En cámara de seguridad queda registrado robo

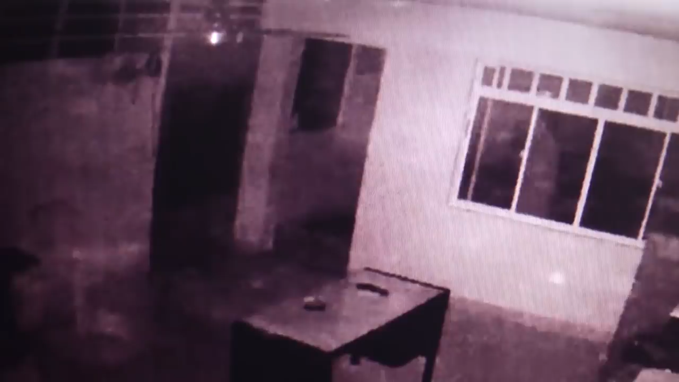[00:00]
En cámaras de seguridad que he borrado al momento en el que este delincuente con textura delgada y al parecer
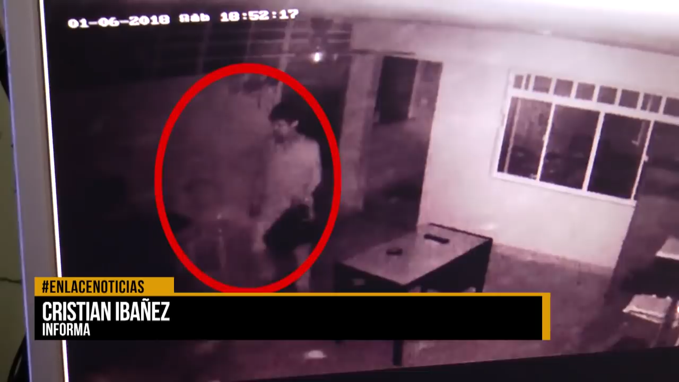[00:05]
de poca edad ingresa al gimnasio infantil la casa del bambino y se lleva consigo un portátil y un video bin de este centro educativo.